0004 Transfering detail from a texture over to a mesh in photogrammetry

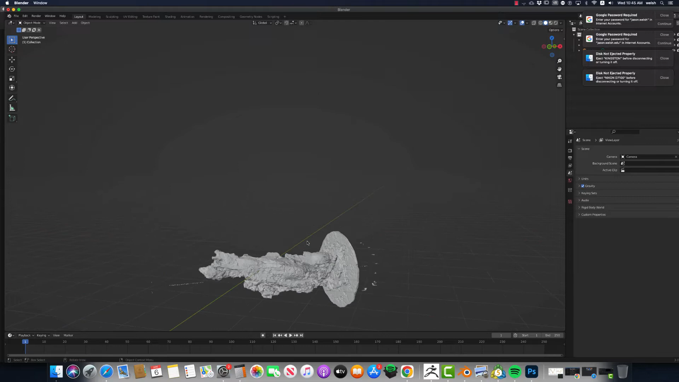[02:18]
it's all jacked up as far as like the orientation is everything. So we have to first fix our orientation, fix everything, just like we did in the last video.
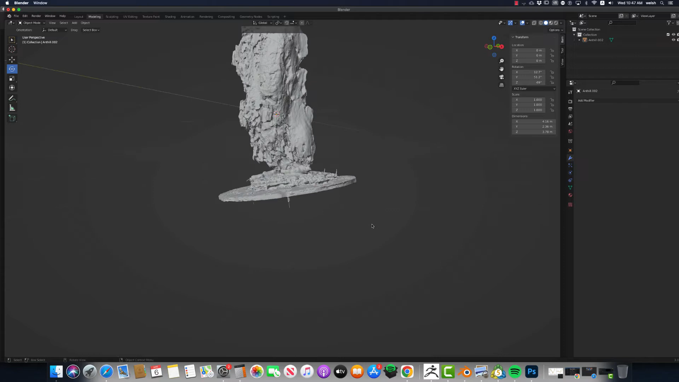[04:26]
OK, so first thing we need to do is get it cropped off here.
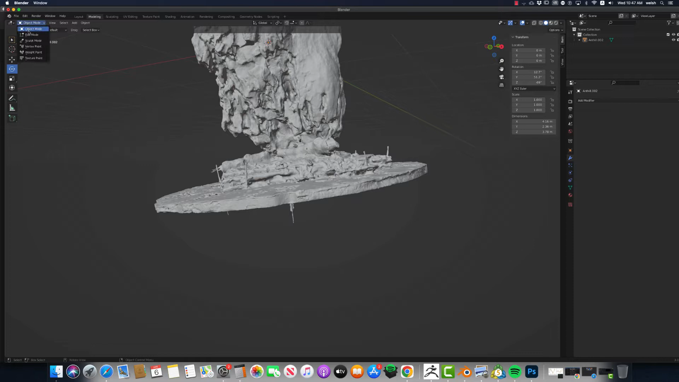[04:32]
Add it back to Edit Mode. Choosing Vertice, I'm just going to go into this tool,
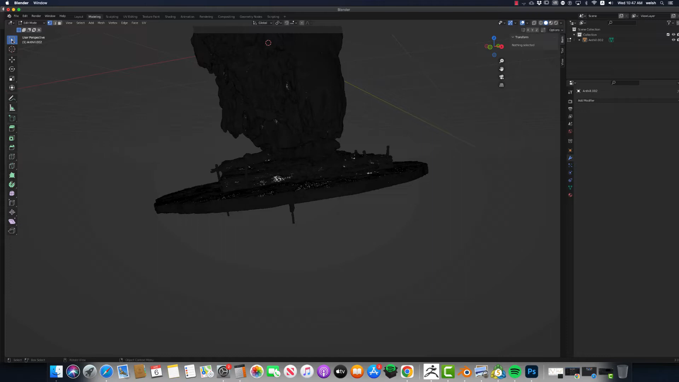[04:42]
the Lasso Select tool. And I'm going to choose to only have this much right here.
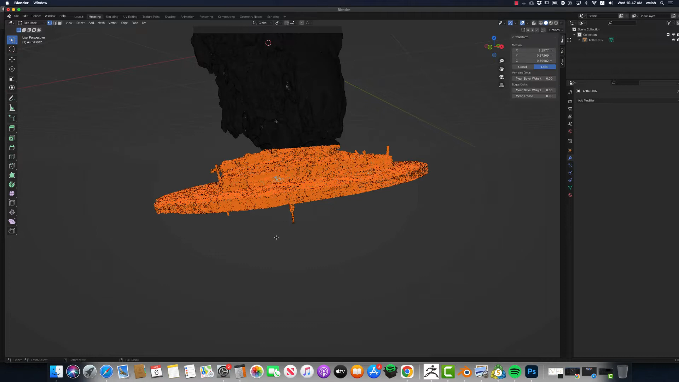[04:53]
Now if I turn this on, it'll go all the way through. So let me do one more selection with that on. OK, so this right here needs to be on. That way it allows you to select back faces. So X, let's get rid of vertices. So that's a lot of vertices we got rid of. A lot of polygons we got rid of.
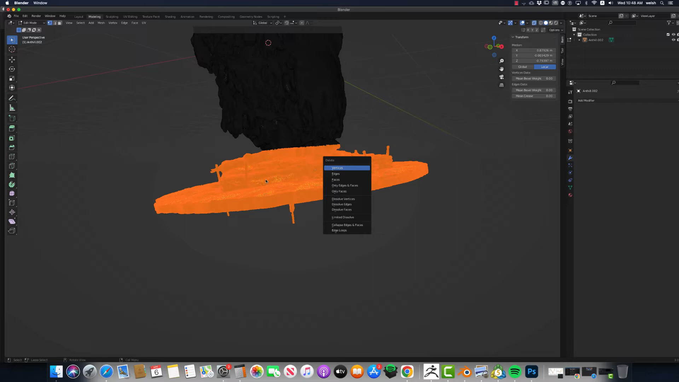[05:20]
It's just unneeded data. OK, let's go back to Object Mode.
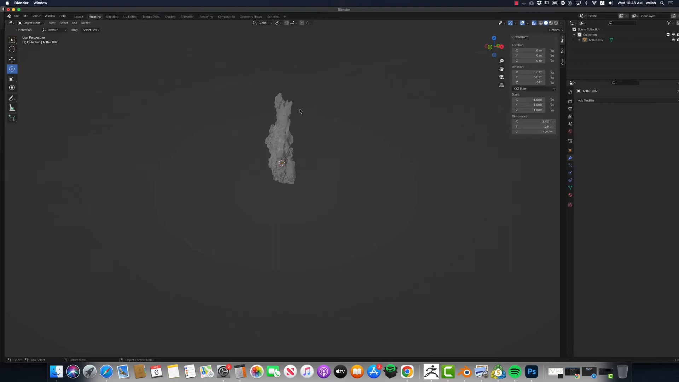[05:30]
Boom. Let's turn that back on.
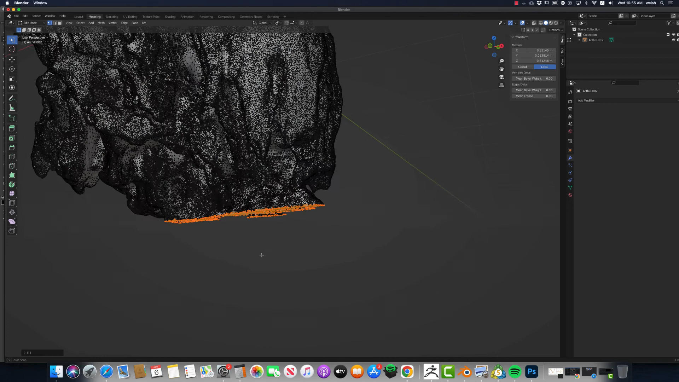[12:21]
Alright. So the new mesh that I've got now needs to be exported and imported into ZBrush. So.